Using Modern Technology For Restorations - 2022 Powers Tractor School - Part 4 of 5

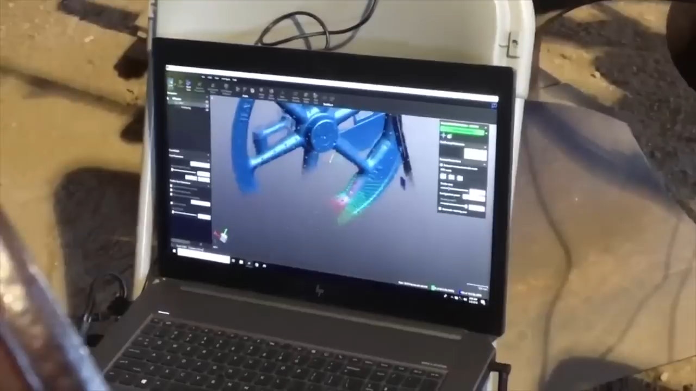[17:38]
And then it just starts showing up on the laptop, lettering and everything.
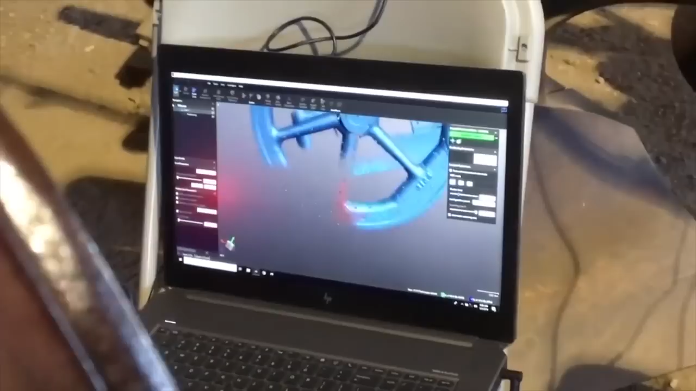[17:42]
What's the size of the file that resulted? That's a great question.
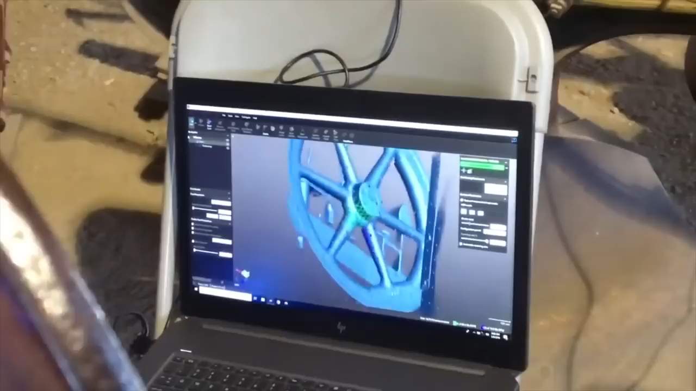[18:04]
Yeah, it's not bad, and it's gotten better. The files are smaller now.
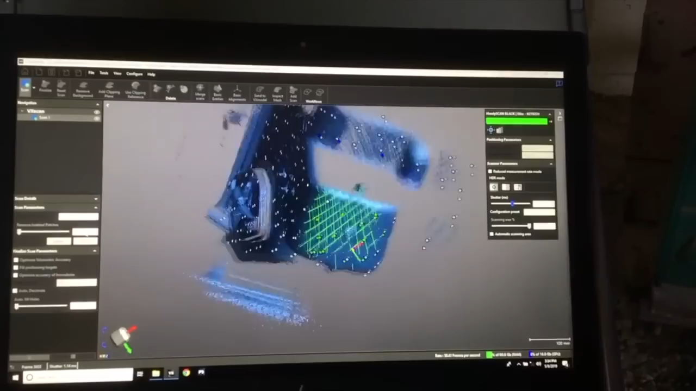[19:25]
and then that scanner has a single-line laser to get deep in there.
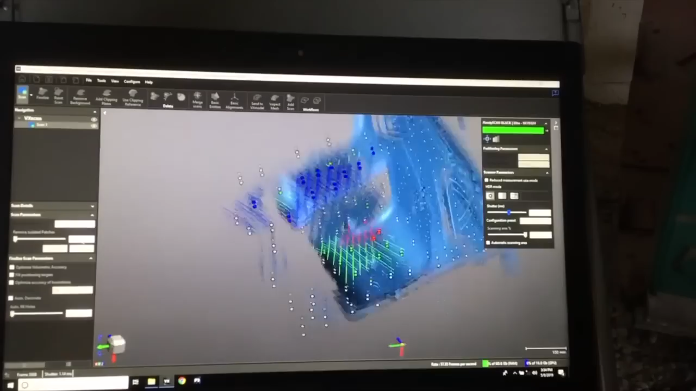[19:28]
It uses both. So that casting's 3 foot by 2 foot by 8,
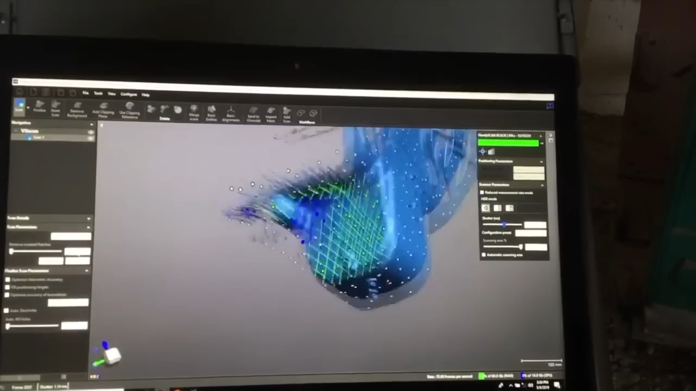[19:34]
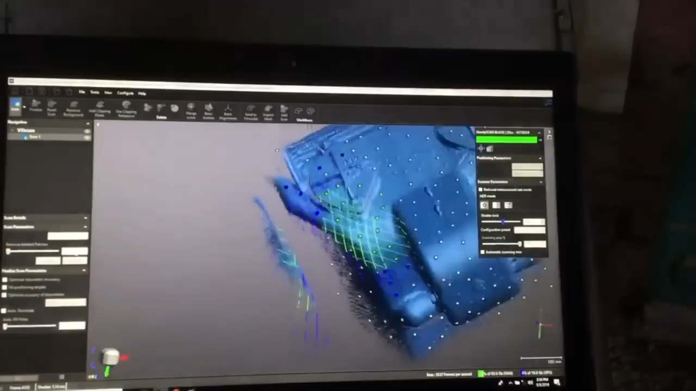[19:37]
I don't know, 24 inches deep. It's a big casting. We were very lucky. We scanned it. I drew it, modeled it, created a drawing.